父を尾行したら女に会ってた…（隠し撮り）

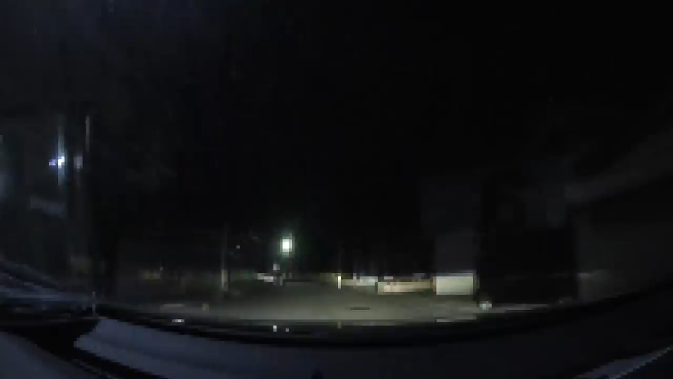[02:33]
来ました行きますバレないように行きます法廷速度も守ってますiPhoneを探すがあるんで最悪もう見失っても何とでもなりますもう完全にだいぶ先行きましたねなんでiPhoneを探すを使いますあやばこれおやじの車やオデッセアまあでも多分バレない
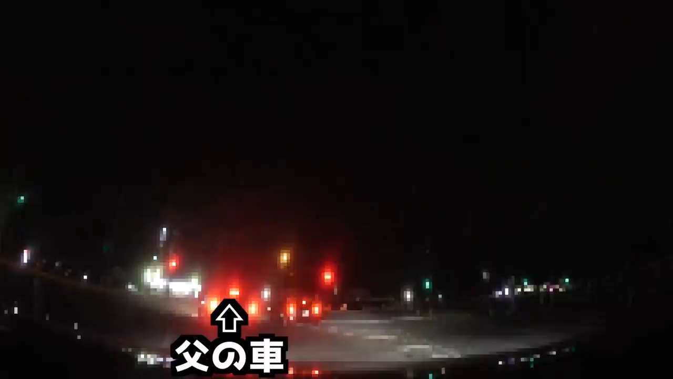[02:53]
と思いますハリアなんていっぱいあるんでねこのようにちなみにこんな風にiPhoneを探すを設置してあるんで絶対に見失うことはないしあの後これ追いかけても多分バレませんまさか自分が追跡されてるとは絶対思わないと思います
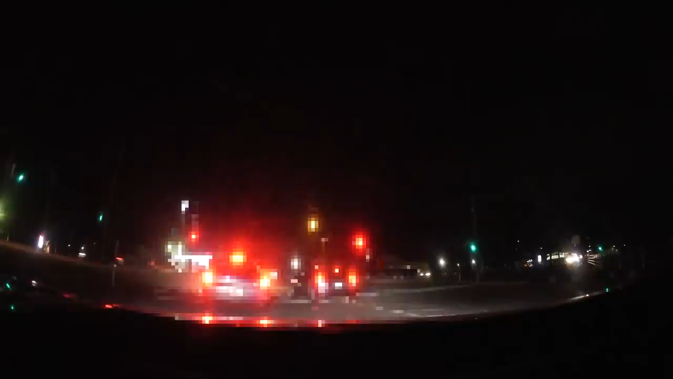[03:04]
さてどこへ行くんだあいつは金沢かマットーかそれとも小松かあとりあえず金沢の方行きましたねとりあえず
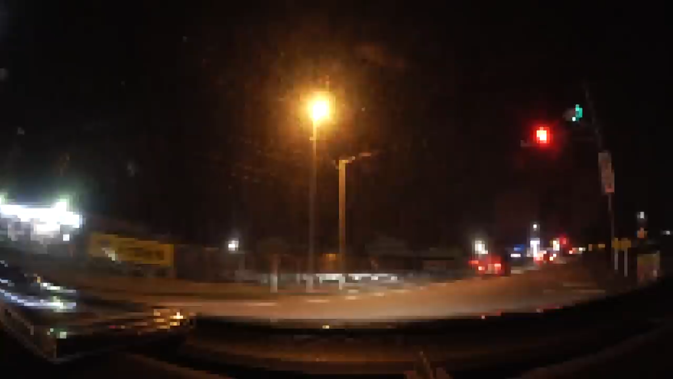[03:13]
これ隣着いたらバレるんで車線変更します今俺が後方にいることを気づかずにこいつは誰とすった問題をするんだろうははははうわ車線変更しやがったどういうこと?気づいた?なんか逃げてないちょっと俺から逃げれると思うのはお前の位置は全て特定しているお前は自分の携帯がGPSになってるとも知らずにははそれでなもしもホテルの中とか行ってGPSが
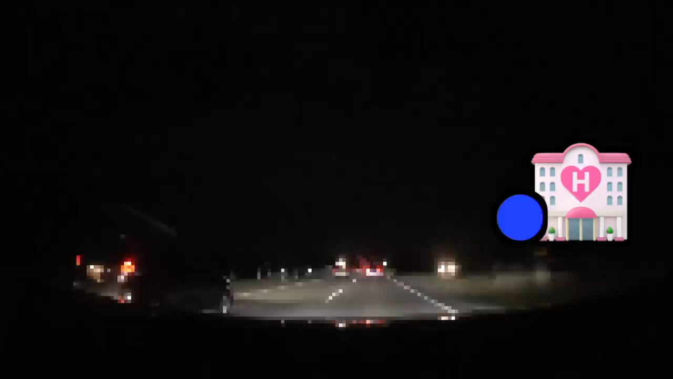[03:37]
ホテルのところに点ついてたら俺は笑うぜ今親父車線変更しまくってもどっか行きましたただこんな風な感じで